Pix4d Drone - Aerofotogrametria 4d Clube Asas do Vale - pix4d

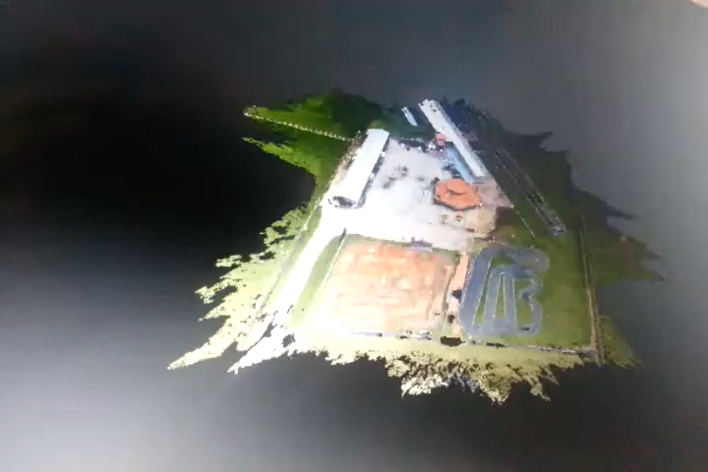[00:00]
Olha aí galera, como ficou o vídeo aí, 3D, na verdade a foto 3D, feita com o Phantom, do Clube Asas do Vale. Vamos zoom.
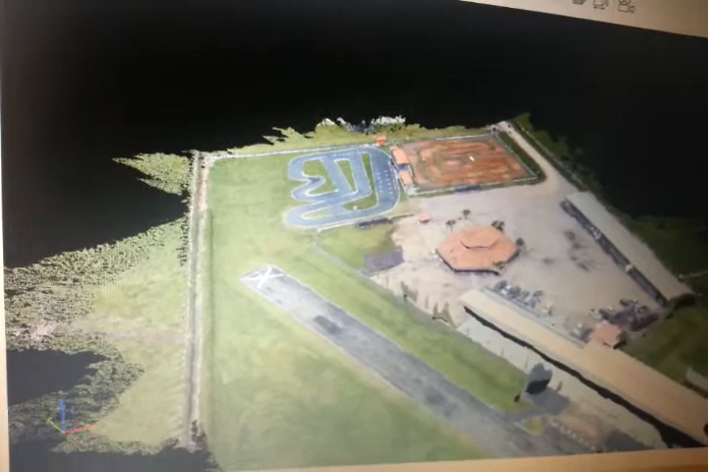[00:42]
Olha só que legal aí a foto, girando, girando,
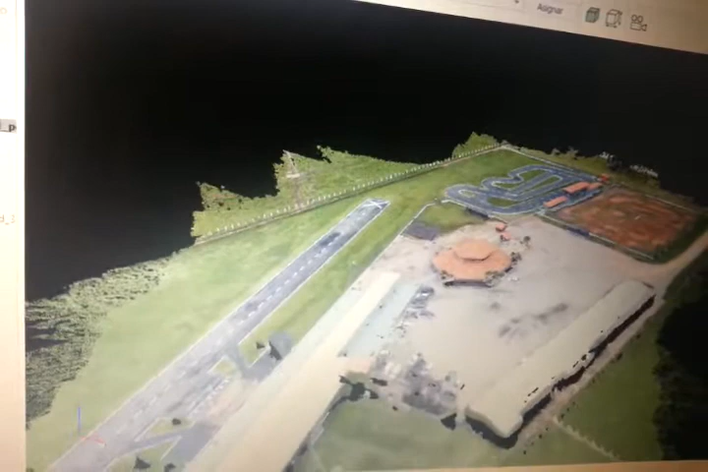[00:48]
girando e vamos dar um zoom.
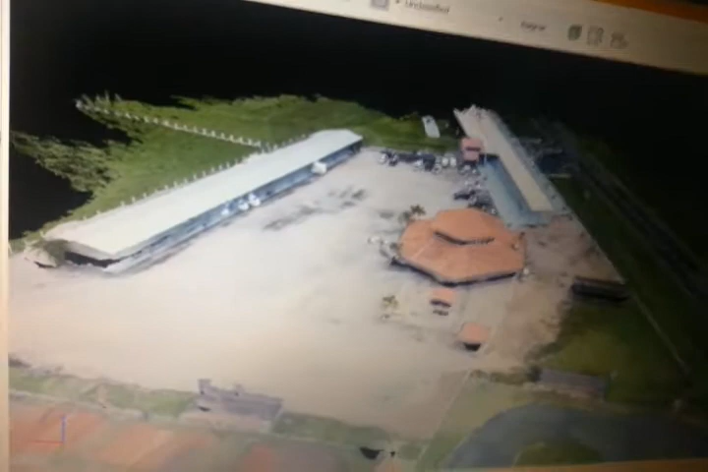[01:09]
Nossa pista ali do lado. Ó.